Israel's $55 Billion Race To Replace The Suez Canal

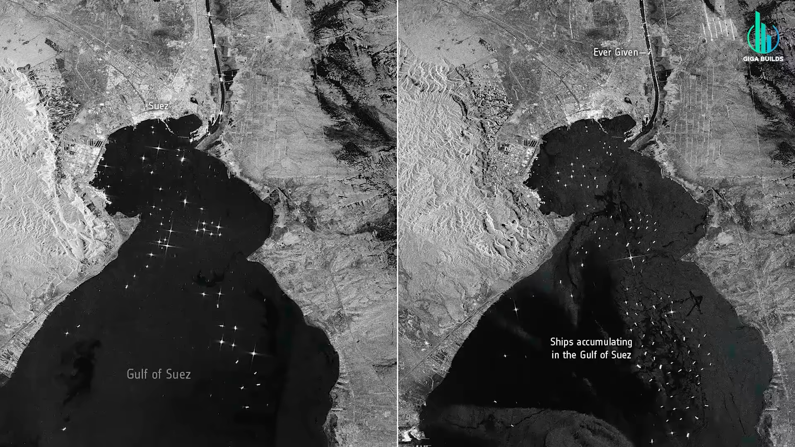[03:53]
creating one of the biggest maritime traffic jams in history.